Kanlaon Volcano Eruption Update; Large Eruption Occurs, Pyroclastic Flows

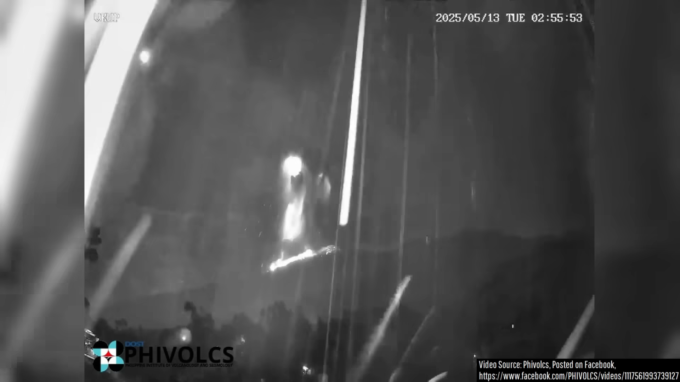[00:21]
sending many thousands of tons of molten rock high into the sky. Since part of the eruption column was too dense to rise on a buoyant column of hot air,
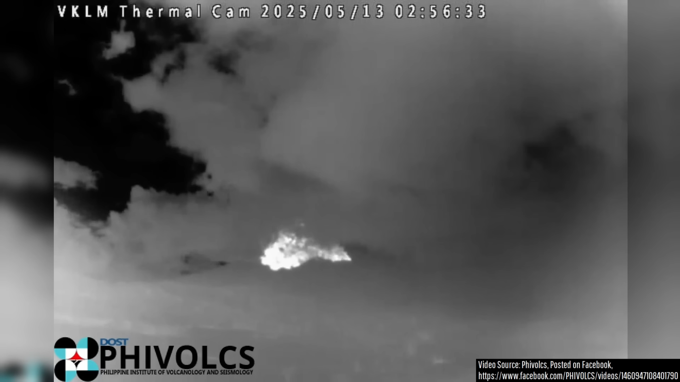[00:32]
it collapsed back to the ground, generating a series of pyroclastic flows which traveled at least 2.5 kilometers down the slope.
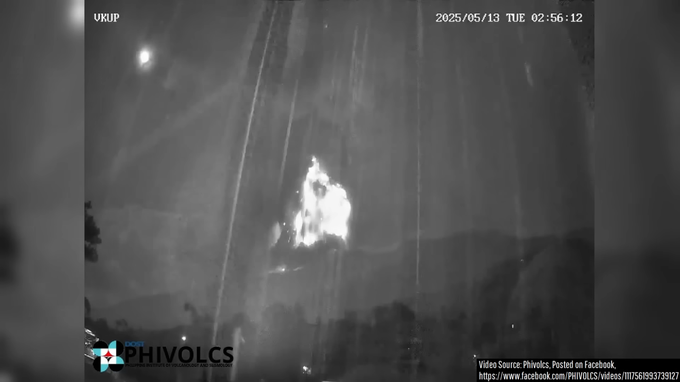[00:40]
While this view of the eruption is in infrared, thus showing heat signatures, widespread reports from locals show that a widespread orange glow soon became visible. The orange glow primarily originated from the pyroclastic flows which contained lava fragments which I
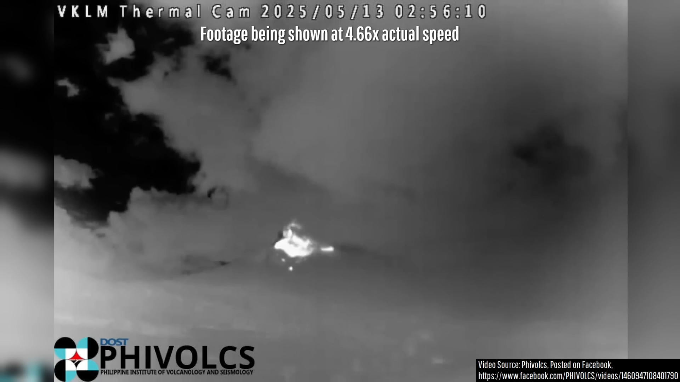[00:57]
estimate traveled at a speed of approximately 66.23 miles per hour or 106.59 kilometers per hour.
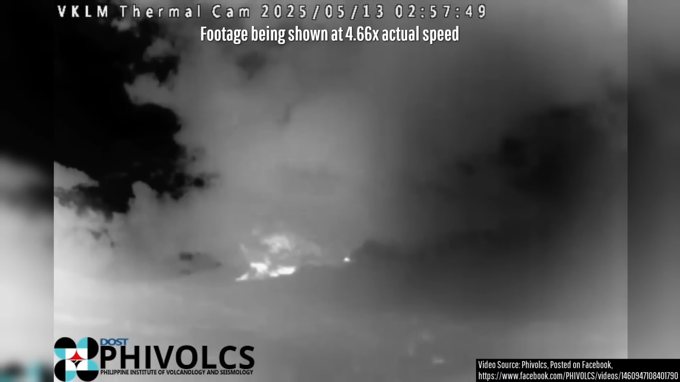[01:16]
Once the pyroclastic flow ended, some of the lava blocks within them ignited vegetation fires where they fell, creating an even more intense orange glow visible from afar. As the eruption column continued upwards, many millions of tiny particles of ash rubbed together to create static electricity, creating volcanic lightning.
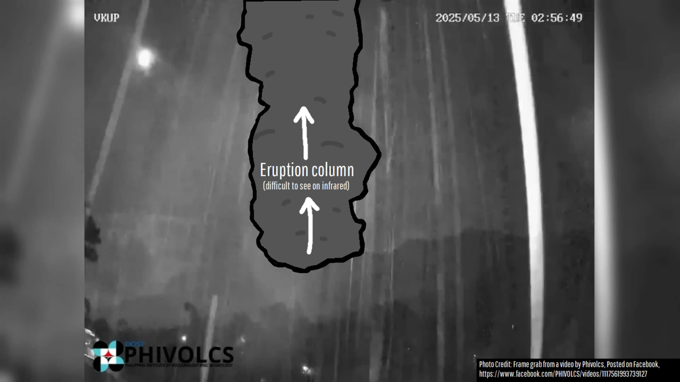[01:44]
This plume may have ended up reaching the highest an eruption column has ever achieved from the Canlaon volcano, but there are conflicting reports.